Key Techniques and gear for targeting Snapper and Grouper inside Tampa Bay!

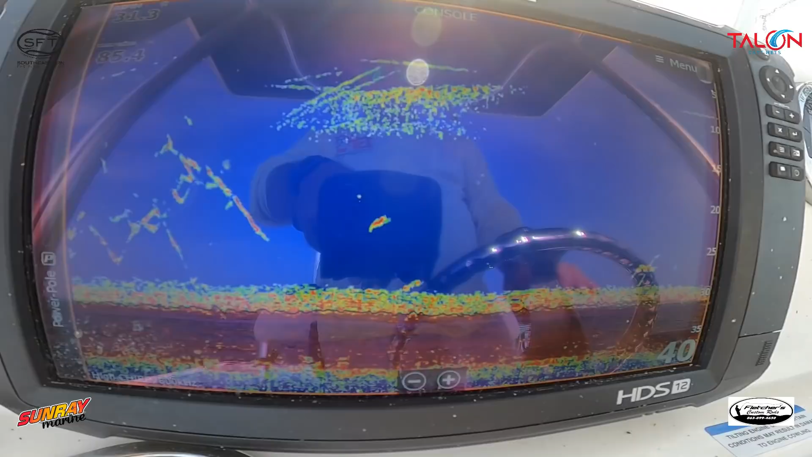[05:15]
slow so i can chum and get them up off the bottom that's the main key there's
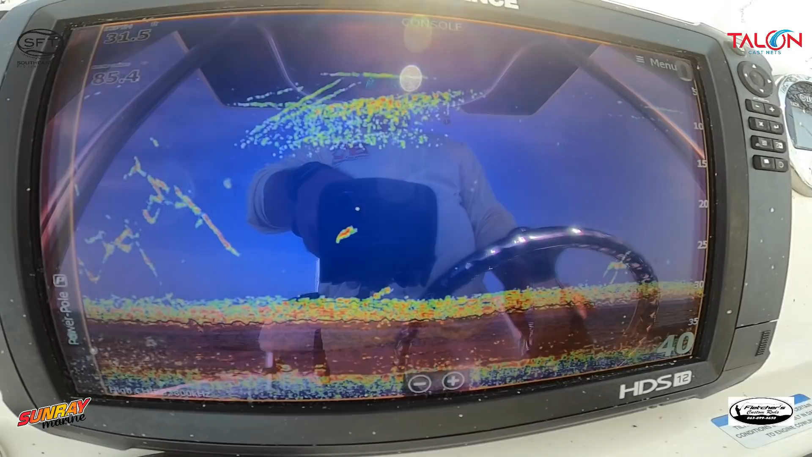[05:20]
a slacker jig right there eighth ounce we have a 3 30 seconds also also and uh so these work great for slow